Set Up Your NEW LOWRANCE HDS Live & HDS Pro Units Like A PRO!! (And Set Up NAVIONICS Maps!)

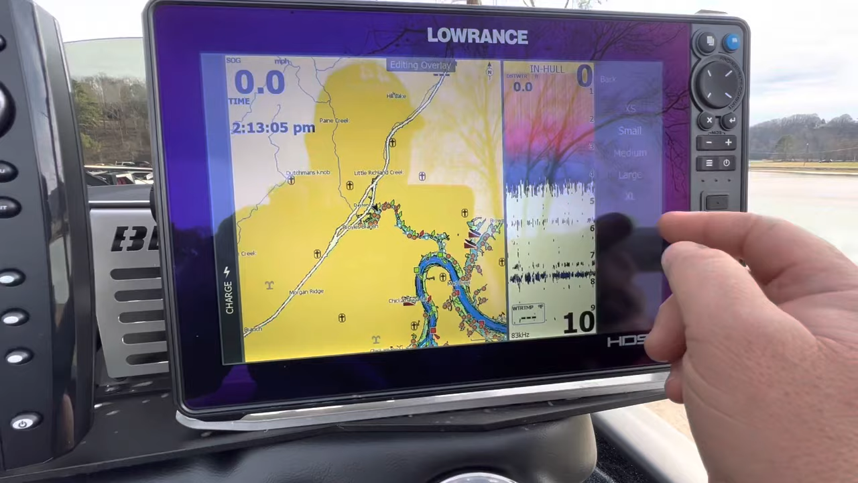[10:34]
We're going to configure it, make it bigger and there we go.
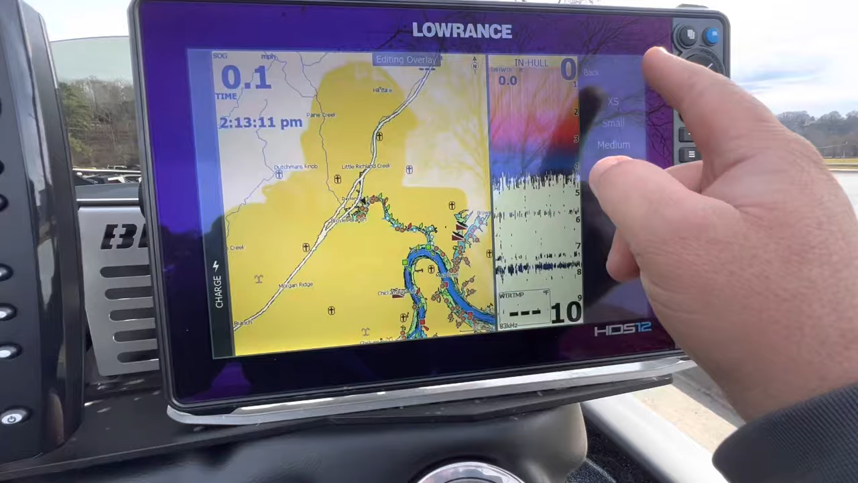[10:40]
So make sure that you save it. I can't tell you how many times I've backed out without saving, but now we are good to go. It is, uh, it is, it has all the overlays that I like to see on here.
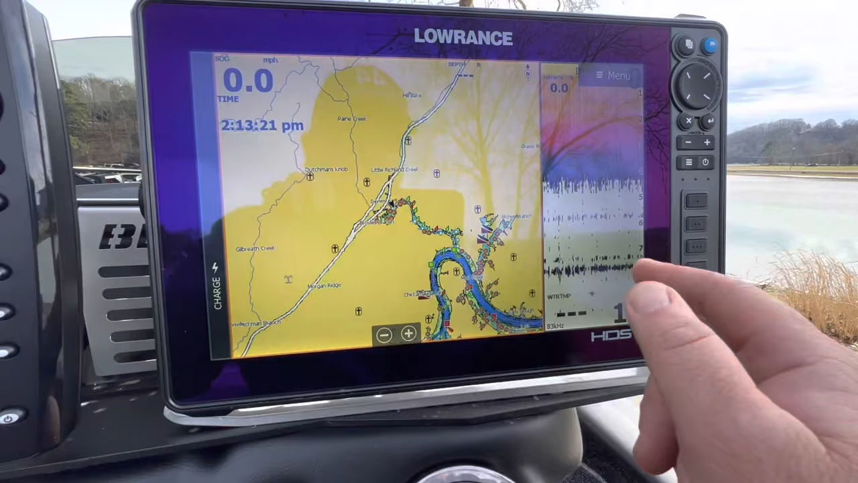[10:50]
On screen: speed 0.0 mph
Voltage, voltage. We forgot about voltage.
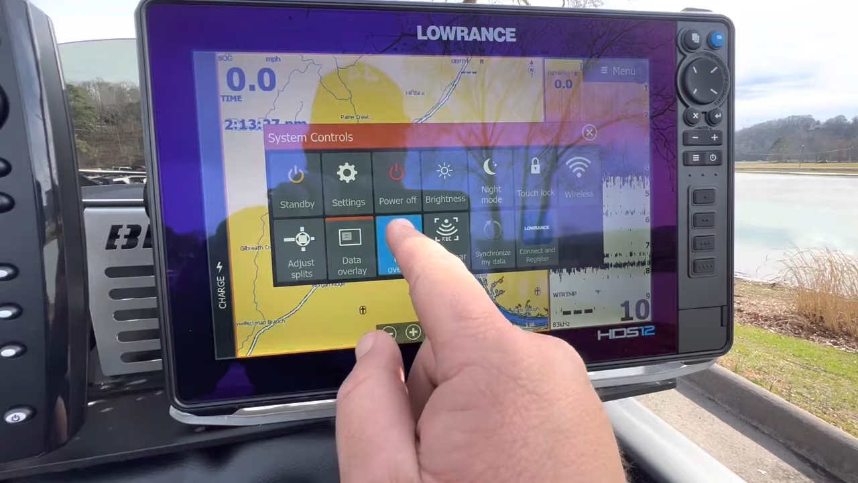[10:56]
So let's go back, edit overlay, add, um, other.
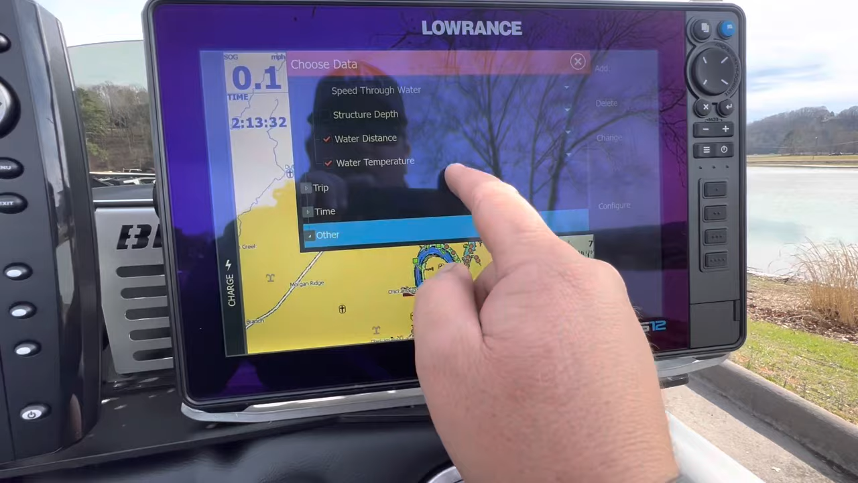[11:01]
All right. Now we've got voltage.
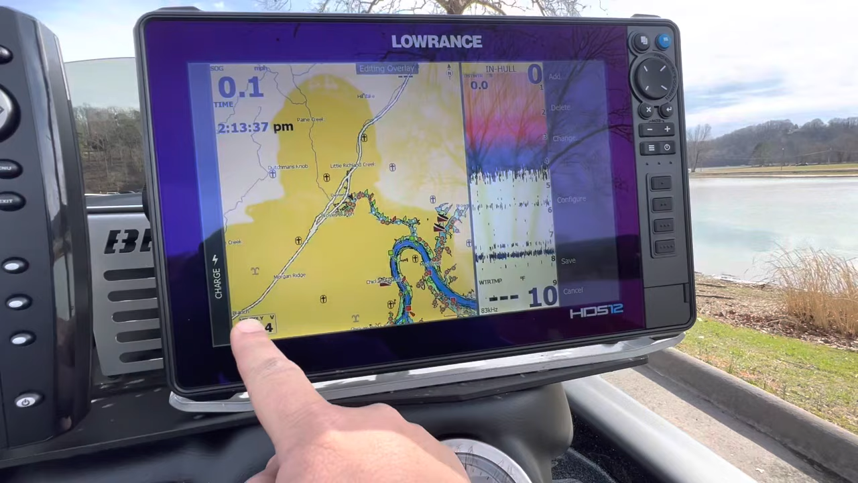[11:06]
Let's go ahead and put that down in the corner. It's not super important all the time.
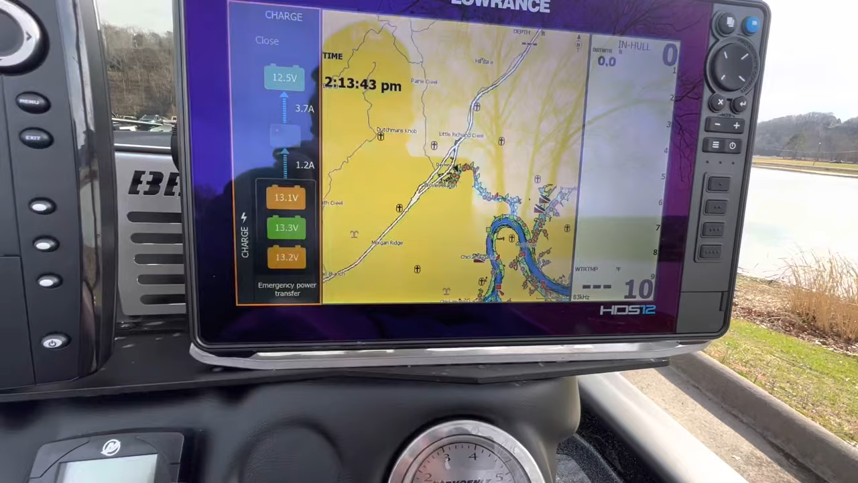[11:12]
We also have the charge system over here, which shows us voltage too.
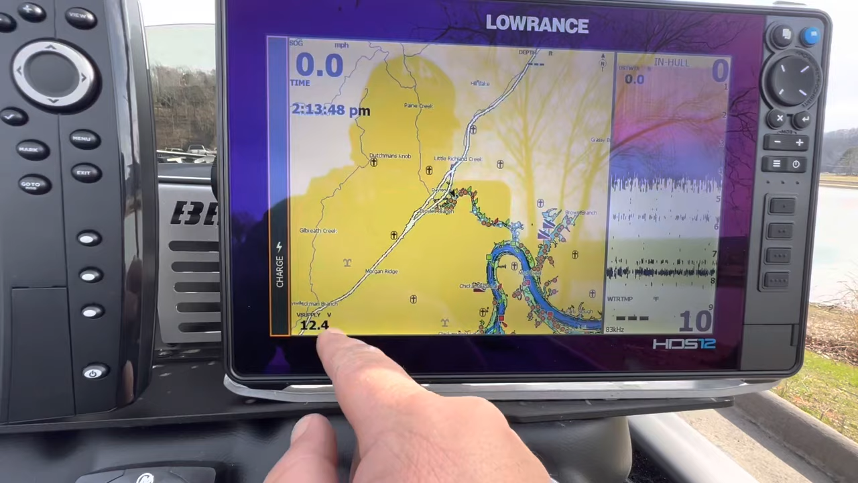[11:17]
So, but this at least at a glance, you know, you can see it, uh, perfectly fine there. So that's how I like to set up my console unit.
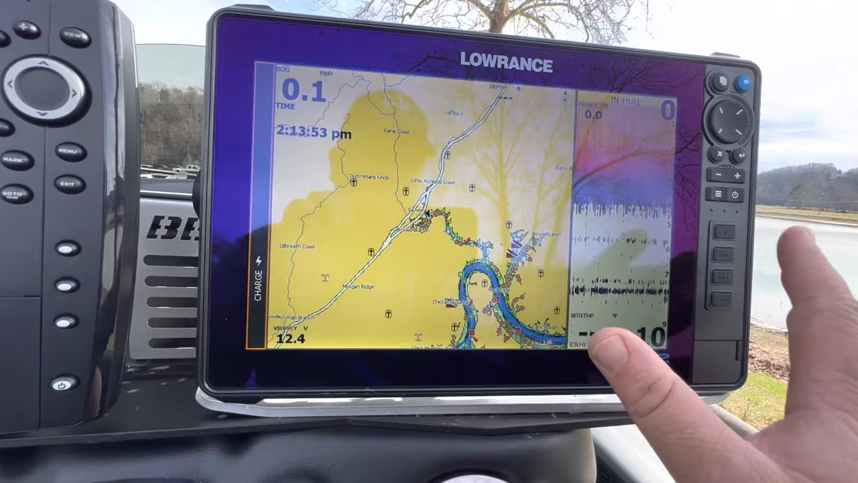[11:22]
The only other thing that I will say is that, sorry, wrong one. Um, so like, uh, as far as the, um,
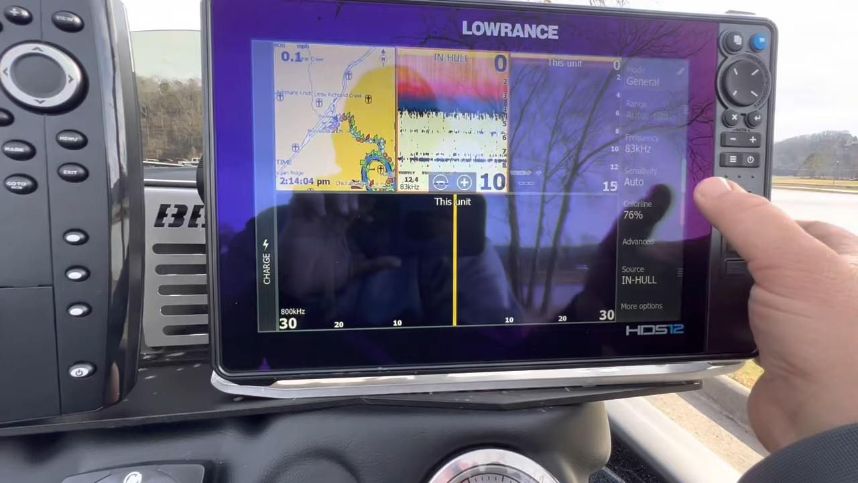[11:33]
sonar frequency, it was at 200 when I first got it at the console. I like to have 83 because it gives you a wider cone angle.
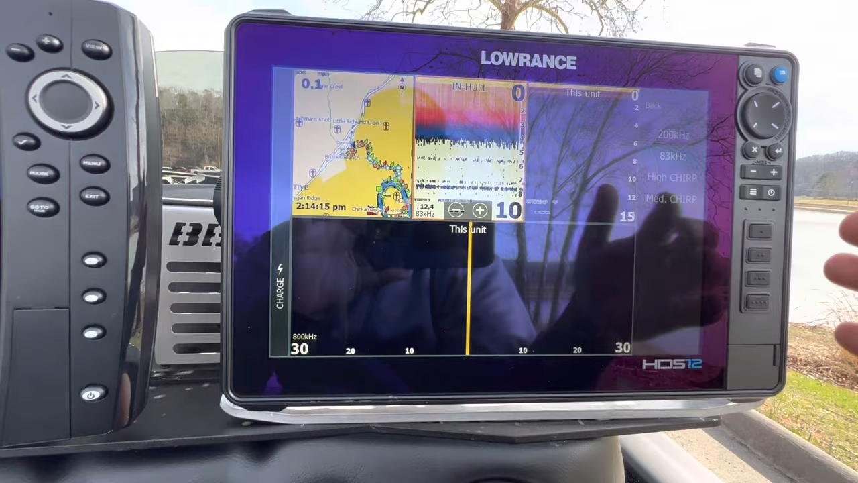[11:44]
So wider coverage on the bow. I use 200 kilohertz, which, uh, is a little bit narrower of a cone.
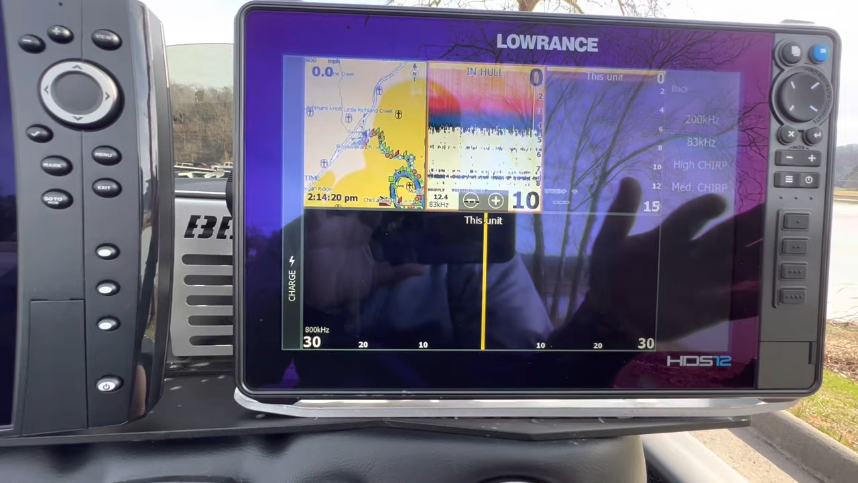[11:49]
And, uh, and so that on the bow, it lets you kind of like isolate.
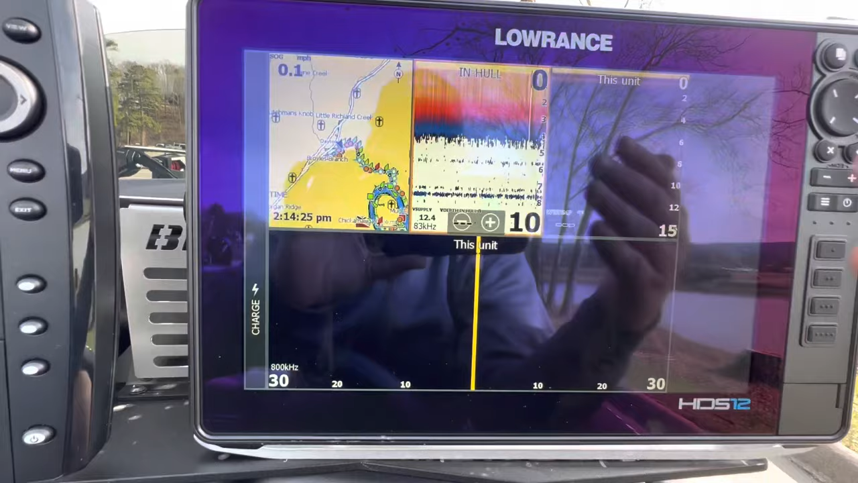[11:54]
See you man at the bow.
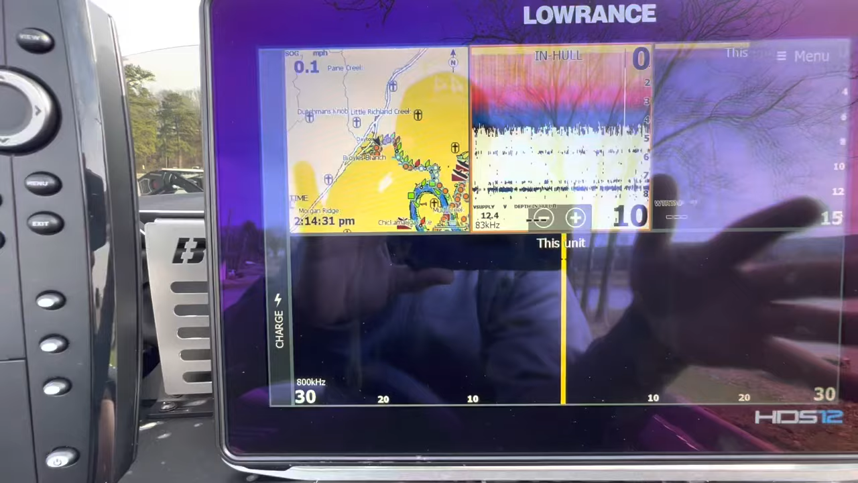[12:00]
It kind of lets you, uh, you know, focus on the fish that are just right below the boat with the 200 kilohertz and that narrower beam, but that is the console.
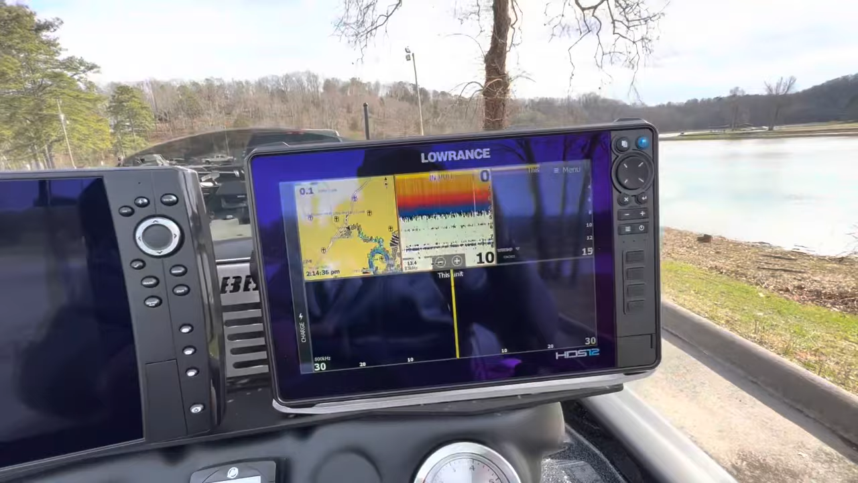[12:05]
Let's go ahead and dial in the bow.
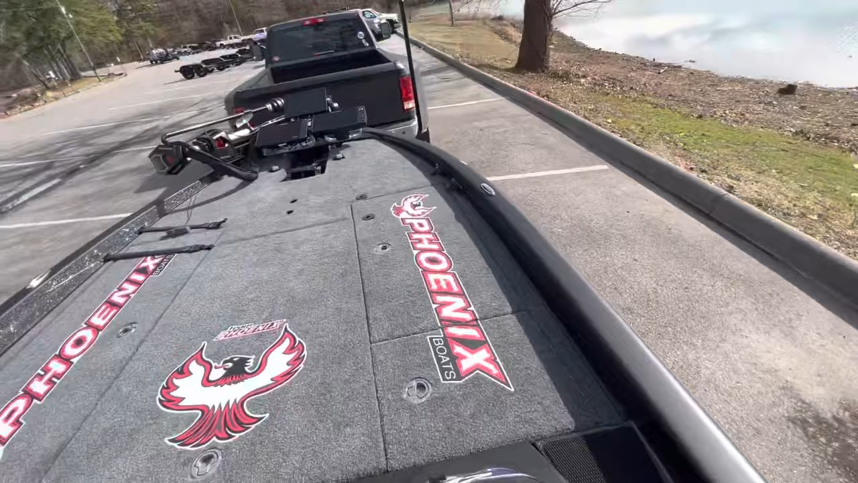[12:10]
I can't remember. I think that I've already done the bow a little bit too.
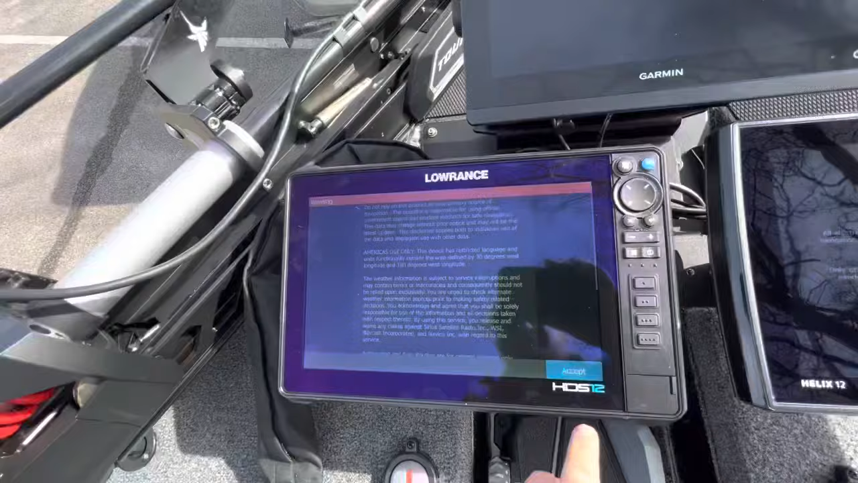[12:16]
All right. So let's go on here. Not now. Yeah.
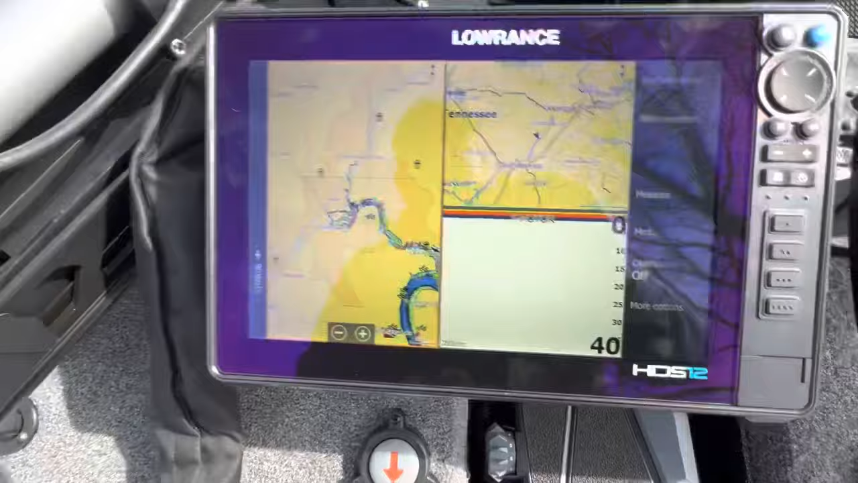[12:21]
So this is how I've got my, my bow set up. Um, we still have to add the, the overlays, but in general, I like having a big map.
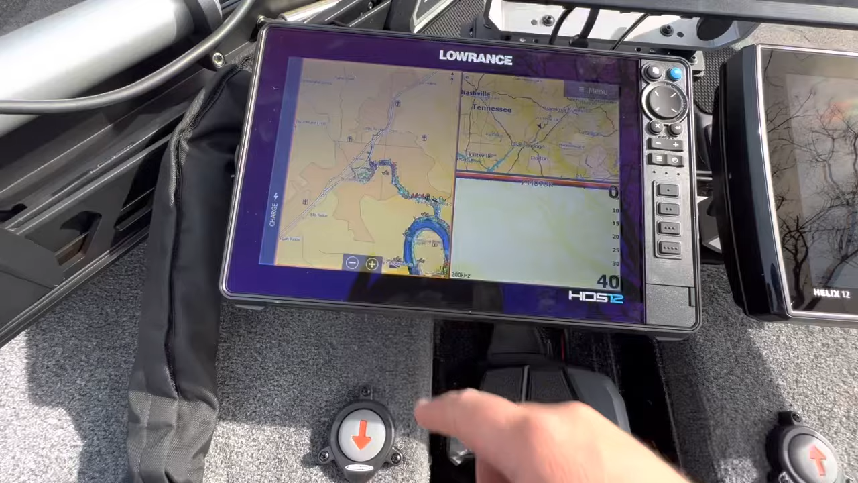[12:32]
So this one zoomed in so I can see, you know, everything that I'm doing. Like if I've got a, a, a way point out here that I'm fishing, I want everything zoomed in so I could see all the little details, but I want one that's like zoomed out a little bit. So we still need to put our Navionics cards in here, but zoomed out.
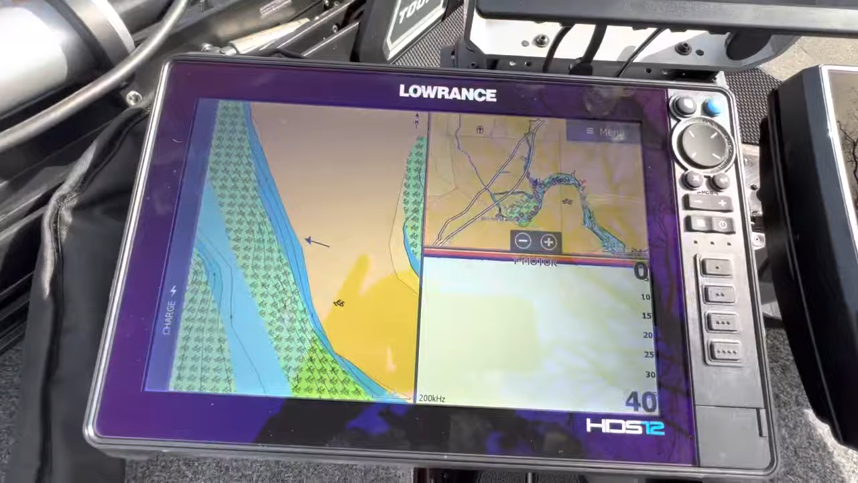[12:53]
So I can actually see like, if there's a, if I'm running pockets or something like that, I can see what the next pocket looks like without having to get down here and zoom out and zoom back in.